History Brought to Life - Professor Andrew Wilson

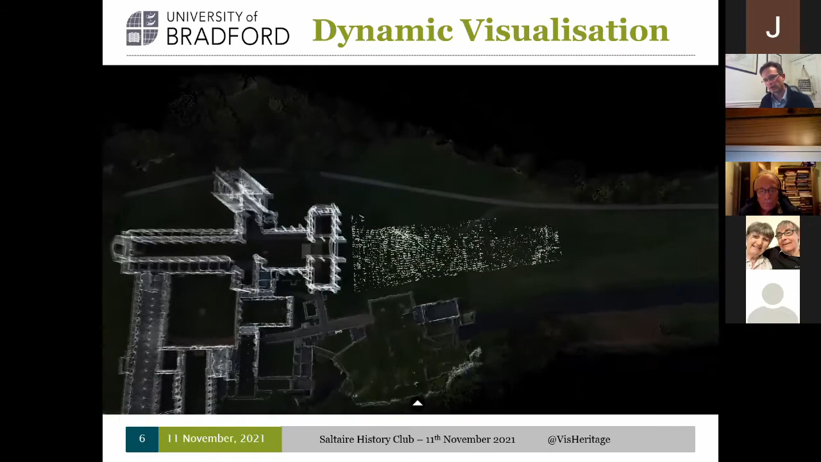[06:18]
And this is an earlier piece of work, an earlier animation that takes you from aerial drone imagery through the 3D laser scan data and shows you what's happening below ground.
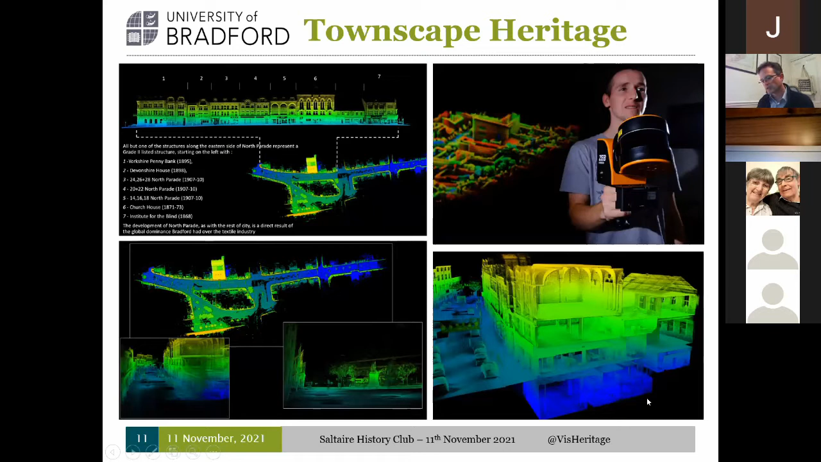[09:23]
doing some work that places buildings like Church House, as you see here at the top of town, into that streetscape, into that heritage context. And it was work that's really sort of catalyzed our interests in responding to a call that the city council put out.